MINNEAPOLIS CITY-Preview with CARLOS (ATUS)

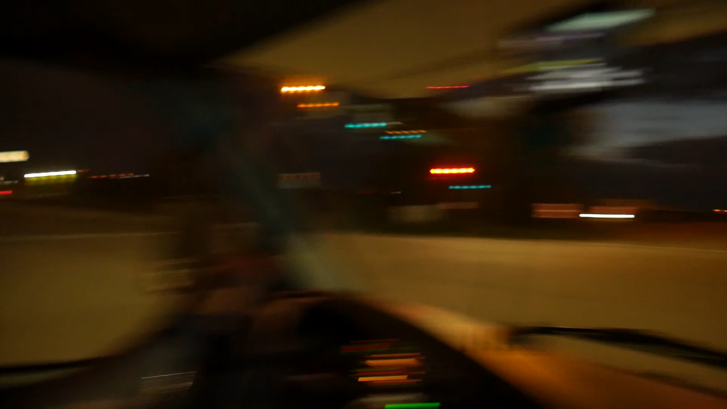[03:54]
So it's a divided highway, and I accidentally got on the wrong side of the turn lane, so I'm in the other lane coming the other way.